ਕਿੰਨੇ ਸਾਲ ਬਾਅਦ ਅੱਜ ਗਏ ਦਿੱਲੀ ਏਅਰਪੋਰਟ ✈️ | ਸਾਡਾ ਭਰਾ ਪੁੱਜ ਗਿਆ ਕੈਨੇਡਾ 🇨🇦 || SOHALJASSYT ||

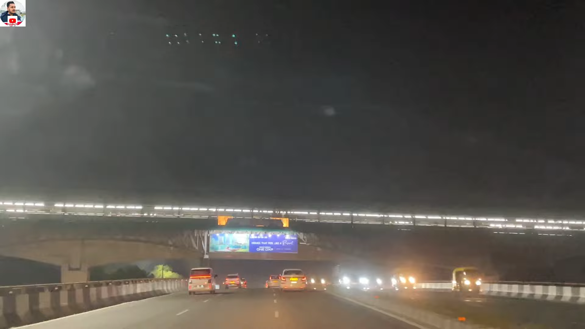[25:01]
ਮੁੜ ਕੇ ਪਹੁੰਚ ਗਏ ਹਾਂ ਮੁਰਥਲ, ਆ ਗਿਆ ਆਪਣਾ ਭਲਵਾਨ ਢਾਬਾ, ਪਰ ਆਪਾਂ ਰੁਕਣਾ ਆਪਣੇ ਸੋਨੂ ਬਾਈ ਕੋ 70 ਮਾਈਲ।
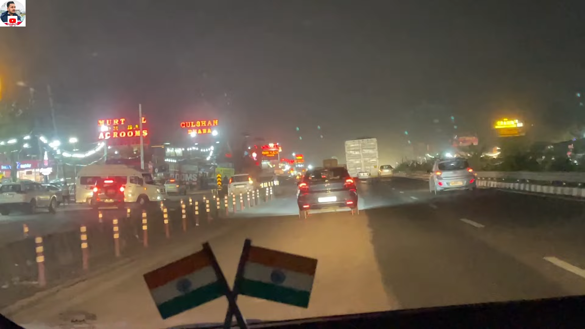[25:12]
ਰੌਣਕ ਬੜੀ ਆ, ਰੌਣਕ ਬੜੀ ਆ ਇੱਥੇ, ਬੜੀ ਰੌਣਕ ਆ। ਢਾਬੇ ਸਾਰੇ ਪੰਜਾਬ ਦੇ ਸਿਰ ਤੋਂ ਆਪਣੇ ਢਾਬੇ ਚੱਲਦੇ ਆ ਸਾਰੇ ਢਾਬੇ ਢਾਬੇ ਮੰਨਤ 70 ਮਾਈਲ ਸਟੋਰ ਆ ਗਿਆ ਆਪਣਾ ਬਾਈ।
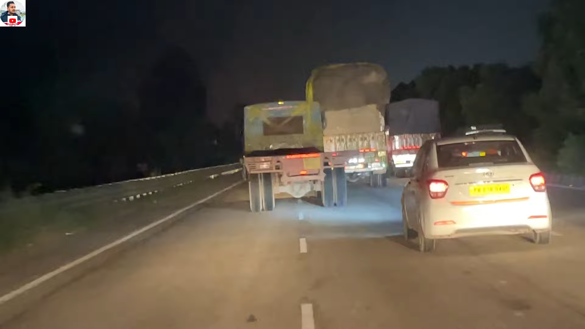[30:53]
ਲੱਗਦਾ ਯਾਰ ਇਹ ਤੇ ਅੰਬਾਲੇ ਪਹੁੰਚਣ ਲੱਗਿਆ ਫਾਈਨਲੀ 30 ਕਿਲੋਮੀਟਰ ਹੈਗਾ ਅੰਬਾਲਾ ਮੈਂ ਕਿਹਾ ਇੱਕ ਅੱਧਾ ਸ਼ੋਟ ਲੈ ਲਈਏ ਤੇ ਯੂਰੀਆ ਆਪਣਾ ਕਲੀਨ ਕਰਤਾ
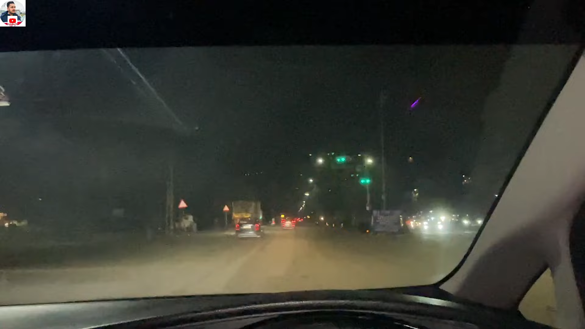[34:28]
ਚੜ੍ਹਦੀ ਕਲਾ 'ਚ ਰੱਖੀ ਬਾਬਾ, ਸਾਰੇ ਪੀਰਾਂ ਭਰਾਵਾਂ ਭੈਣਾਂ ਲੈ ਮੈਂ ਮਿੱਤਰਾਂ, ਫਾਈਨਲੀ ਘੁੰਮਦੇ ਘੁੰਮਾਉਂਦੇ ਪਹੁੰਚ ਗਏ ਆਪਣੇ ਟੋਲ ਪਲਾਜੇ 'ਤੇ, ਸੋਲਖੀਆਂ ਰੋਪੜ ਪਹੁੰਚਣ ਲੱਗੇ ਹਾਂ, ਰੋਪੜ ਸਮਝ ਲਓ ਐਂਟਰੀ ਕਰੇ ਕਰਨੇ ਲੱਗੇ 5 ਮਿੰਟ 'ਚ, ਅਤੇ 2:19 ਹੋ ਗਏ, ਉਹ
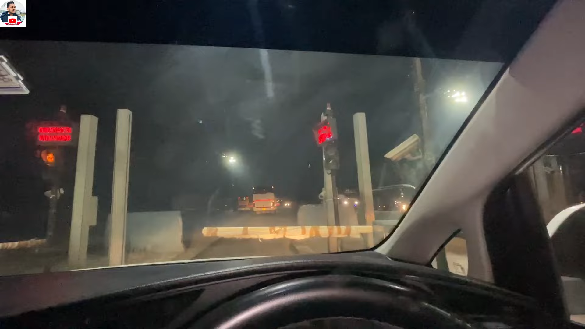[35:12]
ਚੱਕਦਾ ਚੱਕਦਾ ਇਹਨੂੰ ਕਹਿੰਦੇ ਫਾਸਟ ਟੈਗ